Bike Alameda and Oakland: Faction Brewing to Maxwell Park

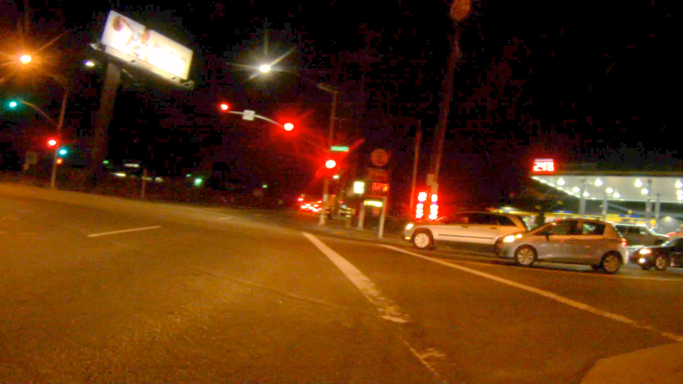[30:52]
train is already done. Don't even really get to see it. Just all the SOVs.